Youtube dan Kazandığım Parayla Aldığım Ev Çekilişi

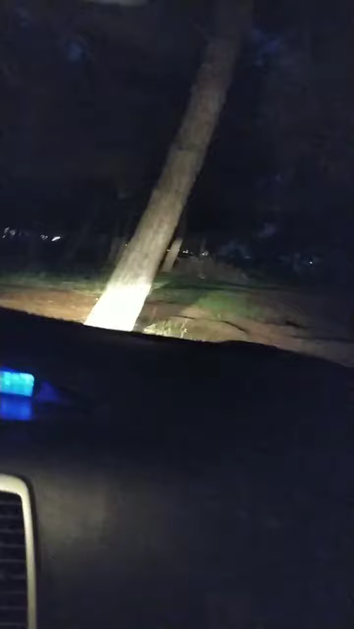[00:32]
Evet arkadaşlar, ooo karşıda da benim eve daimi görüyorlar bunu tamam mı? Arabaya bir şey olmuyor. Bir şey karşıda dolbozular gelmişler.